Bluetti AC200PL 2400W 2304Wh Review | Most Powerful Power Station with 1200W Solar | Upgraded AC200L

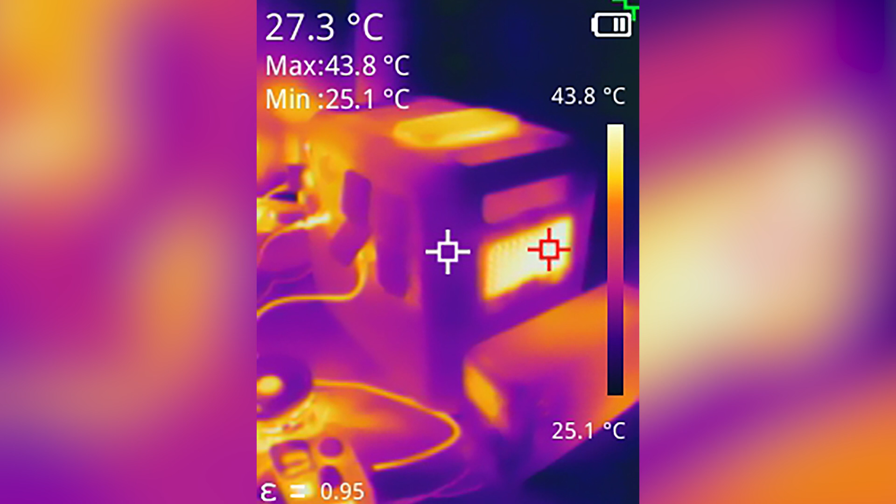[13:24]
On screen: spot 27.3°C, max 43.8°C, min 25.1°C, scale top 43.8°C, scale bottom 25.1°C
The hottest part of the unit around the exhaust fan never got much over 50C, though that will depend on your ambient temperatures.